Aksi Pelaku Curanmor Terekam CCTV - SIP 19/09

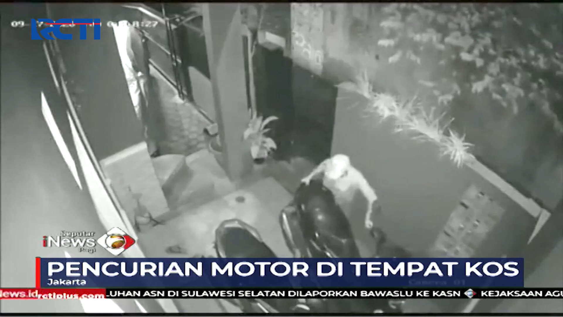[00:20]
Aksi tiga pelaku kawanan curanmor ini terekam CCTV. Satu unit motor metik milik penghuni kos yang terparkir di teras rumah berhasil dibawa kabur.